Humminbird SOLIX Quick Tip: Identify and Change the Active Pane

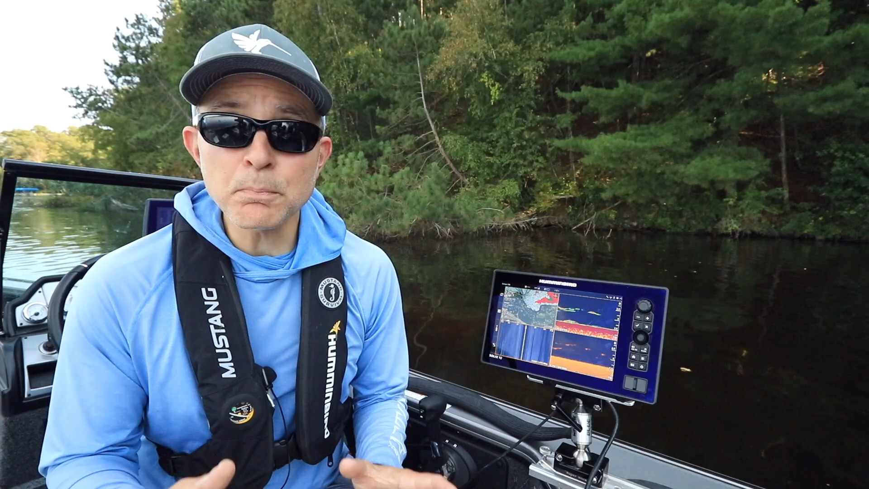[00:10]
in areas called panes.
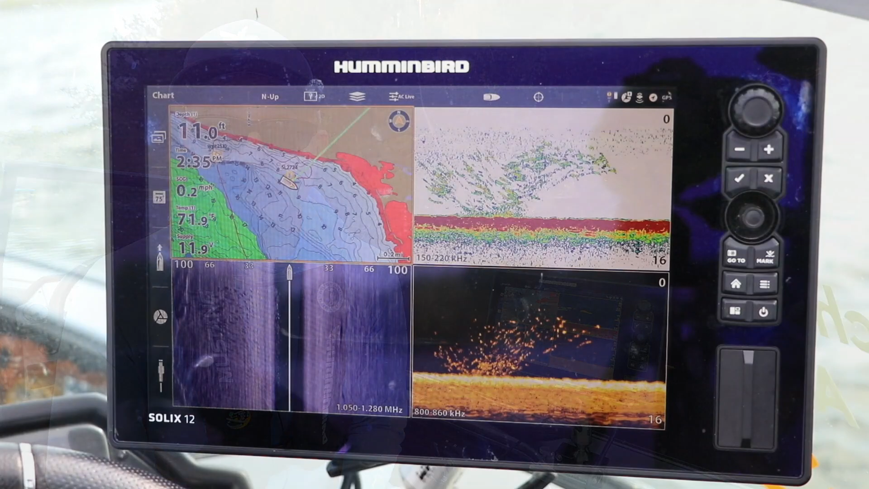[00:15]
On screen: depth 11.0 ft, water 71.9°F
It's important to recognize which pane in your split-screen view is the active pane.
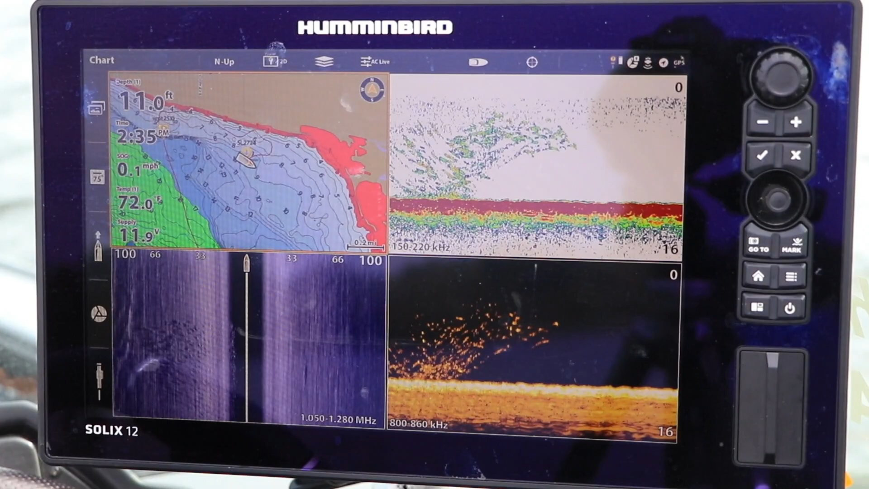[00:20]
On screen: depth 11.0 ft, water 72.0°F, speed 0.1 mph
Any quick adjustments you might make to sensitivity or zoom level only apply to the active pane.
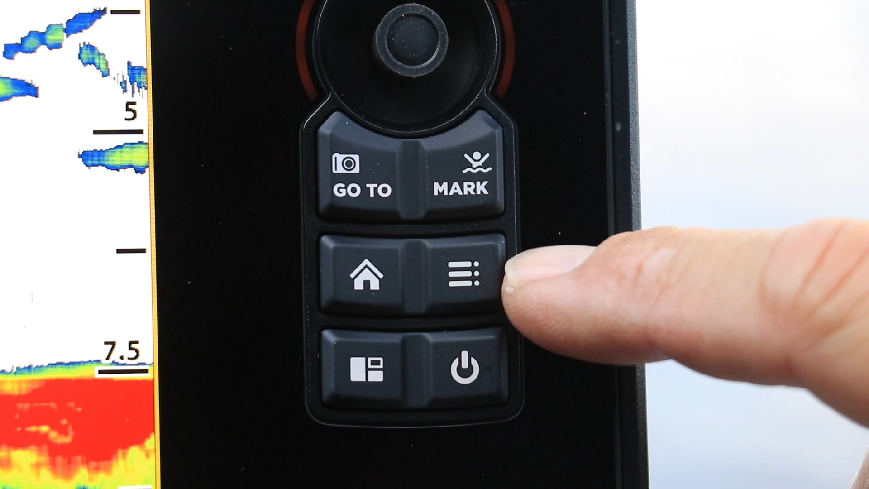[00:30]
Likewise, if you use the menu key to access an express menu, you'll only get the express menu for the active pane.
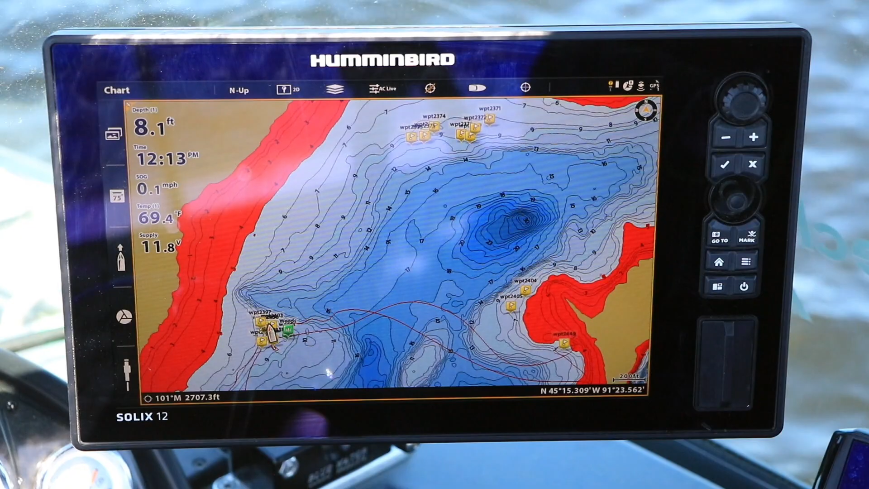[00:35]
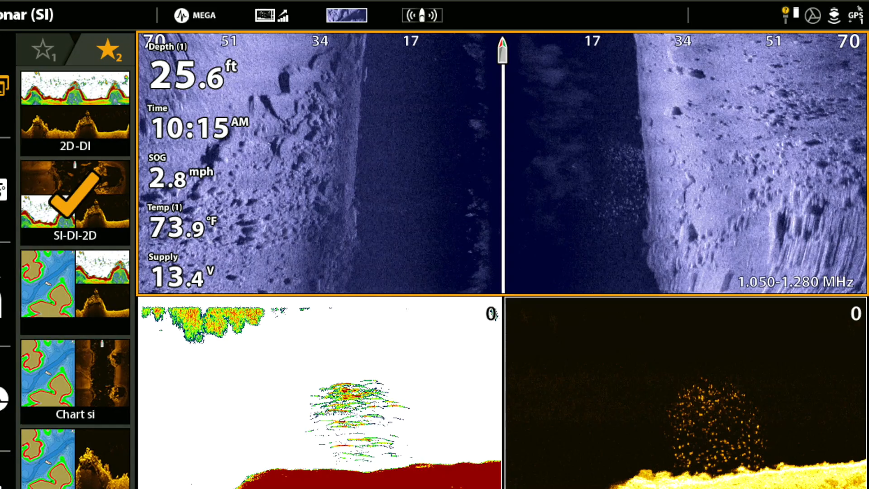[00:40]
On screen: depth 25.6 ft, water 73.9°F, speed 2.8 mph
In any split-screen view, the active pane is always framed in orange.
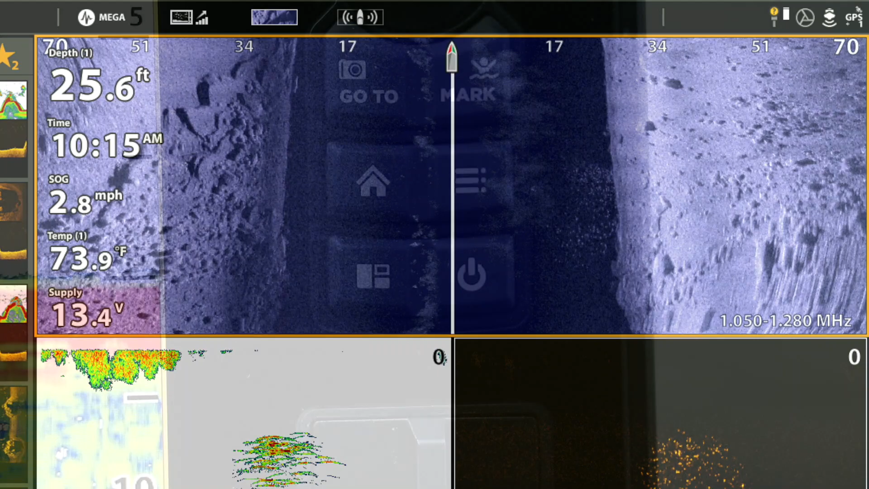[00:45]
On screen: depth 25.6 ft, water 73.9°F
Press the pane key to cycle the active pane among all
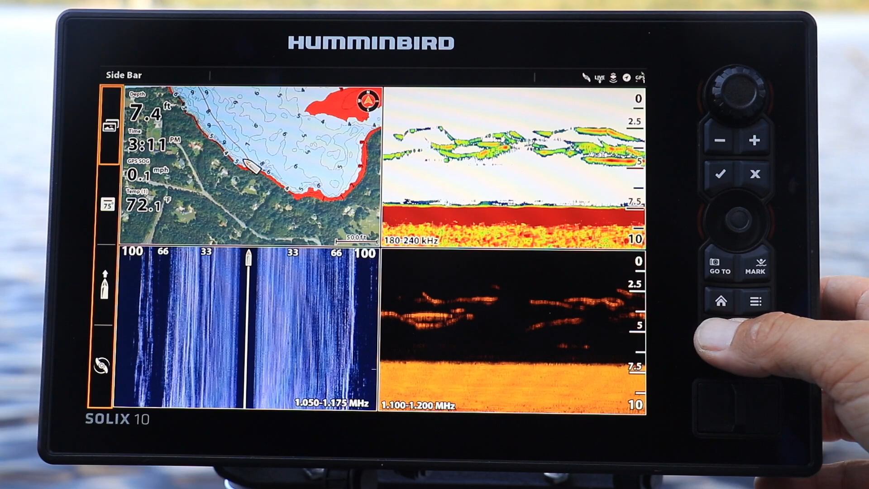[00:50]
On screen: depth 7.4 ft, water 72.1°F, speed 0.1 mph
of the panes that are present in your split-screen view.